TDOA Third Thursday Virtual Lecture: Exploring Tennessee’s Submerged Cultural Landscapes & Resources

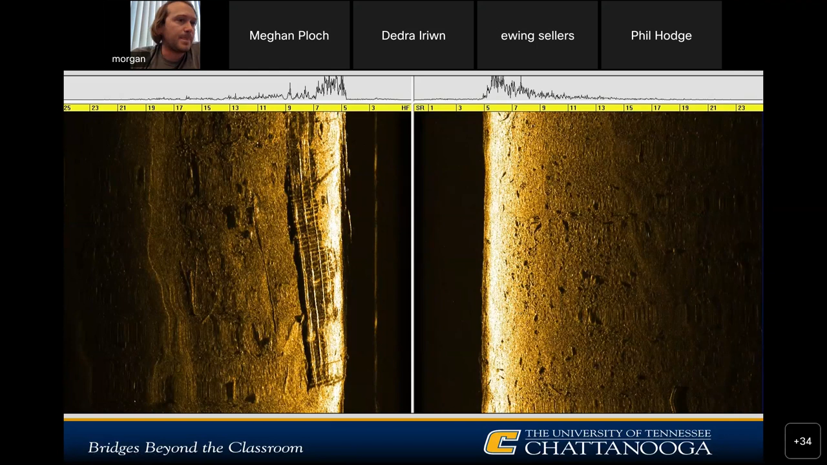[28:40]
But one of the things that popped out was when we first did the survey around the area, we saw this structure here, which is a modern barge that doesn't really have anything to do with the archaeological site we were looking for, but was nonetheless interesting in a site in and of itself. We'll click one more time here. And there's actually in this image, there's actually three shipwrecks on top of each other. So if you look on the left hand side here, kind of on the seven meter mark at the top, you can just barely see some kind of cross hatching. Those are our ship timbers or ship construction parts.
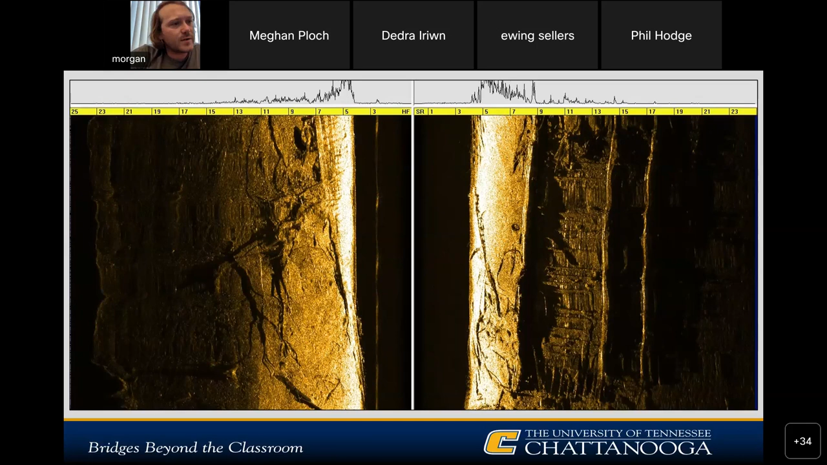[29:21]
And then on the right hand side, you actually see one barge lying on top of another barge along with trees and all kinds of stuff strewn around down there. And one more quick will take us to the image of what we think is the Chattanooga. So this image here on the right. So I'll draw your attention to the wheel shaped thing underneath 11 meters out on the right channel here. So this circular bit is part of the flywheel. There's two stacks, one about a quarter way down the image on the five meter mark.
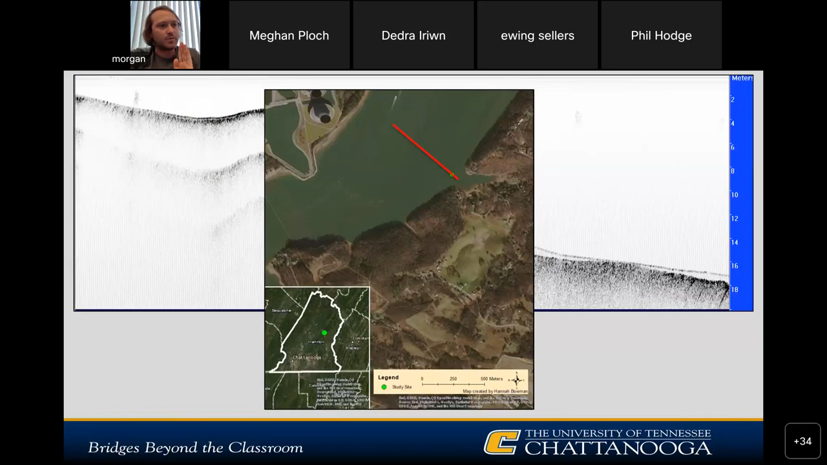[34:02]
So if you click here, this will take you to a full image of what the subbottom profiler data look like.